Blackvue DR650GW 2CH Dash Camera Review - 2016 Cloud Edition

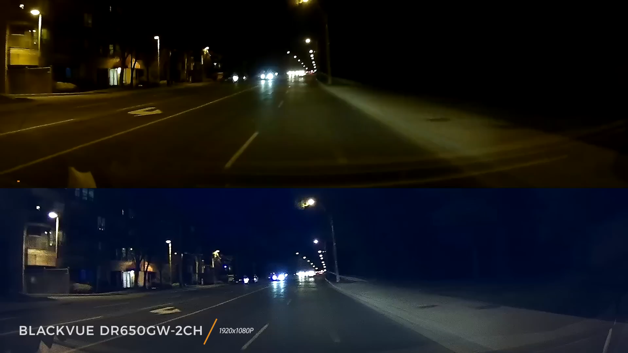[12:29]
On the plus side, this camera uses a Sony Exmor sensor, which is known for its light sensitivity. You pick up more of the surroundings, especially in less lit environments, compared to cheaper cameras. In this comparison against the A118C, you can clearly see the pedestrian crossing the street. If you turn to the A118C, you won't see them until the very last minute.
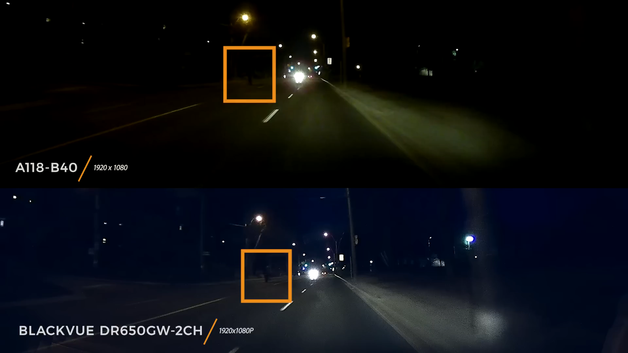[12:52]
If you end up in an accident, you can capture what happened in the moments before. Maybe they intentionally threw themselves onto your vehicle. If you can't see what happened, you can't prove your side of the story. Let's move on to the rear camera.
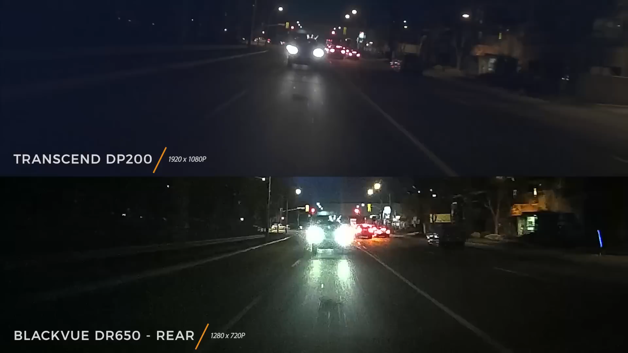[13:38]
Still, this poor video quality isn't a problem. The main camera handles liability. The rear camera adds context. If somebody was aggressively tailgating or swerving or any other actions before an accident, you'll have additional evidence that their actions affected your driving.
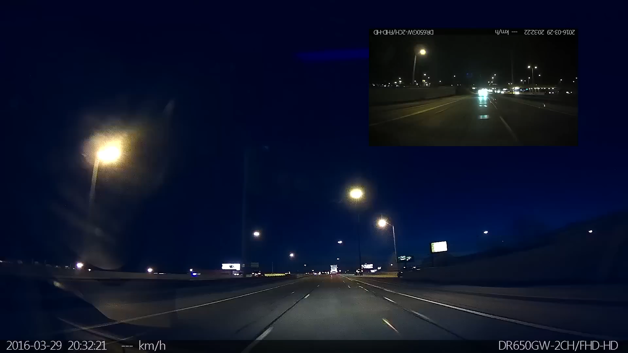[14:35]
In general, video quality could be better, but considering it's processing two video feeds and has to leave processing power to simultaneously send live videos onto the cloud or Wi-Fi,